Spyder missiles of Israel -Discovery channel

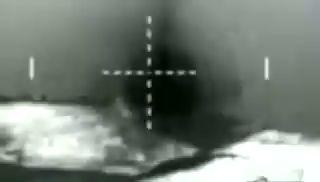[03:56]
The Python 5 has an imaging infrared seeker to help it find its target.
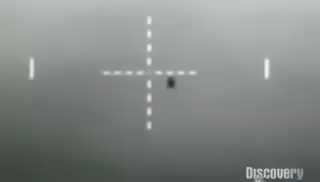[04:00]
Imaging IR, that means it has a picture, and in this picture, he knows how to find the target.